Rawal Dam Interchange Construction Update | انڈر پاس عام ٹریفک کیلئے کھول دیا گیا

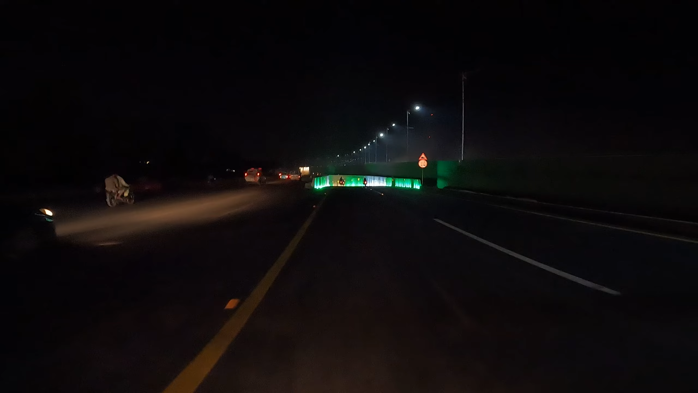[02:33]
यह है जी रावल डैम इंटरचेंज का अंडरपास। काफ़ी तेज़ी से काम किया।